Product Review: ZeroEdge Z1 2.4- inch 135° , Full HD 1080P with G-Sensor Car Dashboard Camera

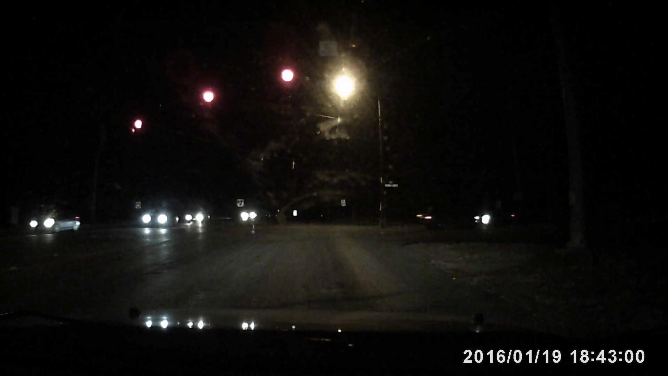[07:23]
Surprisingly, with street lamps, other cars, lights from buildings, you name it, it's actually one of the top performers, I'm going to say, for nighttime shots. So, I'm very impressed by that. As well as when it gets completely dark, we'll punch that up right now, you actually see a lot of the surrounding area that gets illuminated by the front headlamps. So, double thumbs up for these guys for actually producing a camera that could actually give you a nighttime view as well.
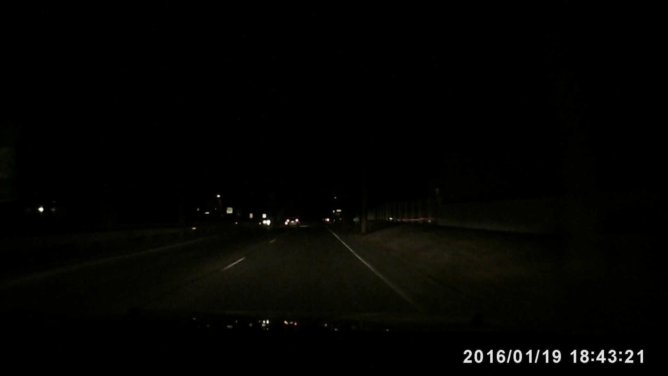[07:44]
As I stated before at the beginning of the video, I did have to shut off the automatic nighttime light. It was a LED. The LED auto-turned on when it sensed that it was too dark, but the problem was it was illuminating the entire cabin in the car, so we couldn't have that going on. So, again, this LED is not a night vision LED. It's an actual flashlight LED. Okay, so final wrap-up for this camera here.